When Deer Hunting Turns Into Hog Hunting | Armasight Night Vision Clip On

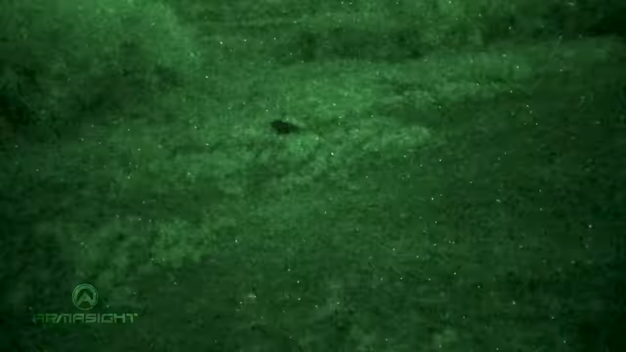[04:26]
As you can see, this is a big one. He's probably 125 pounds.